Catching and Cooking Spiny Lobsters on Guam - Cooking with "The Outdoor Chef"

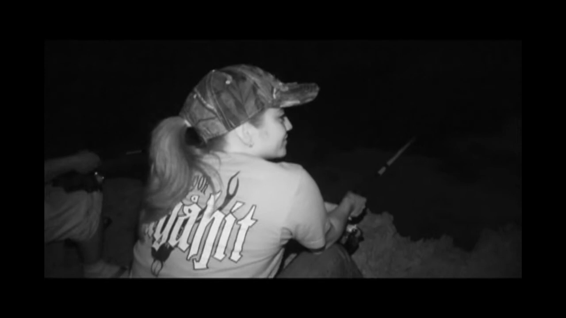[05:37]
There's definitely a lobster on this. Oh.
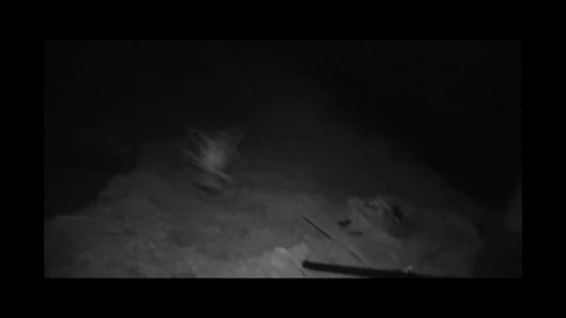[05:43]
High five. Yeah. We got one. There you go. You can run, but you can't get away.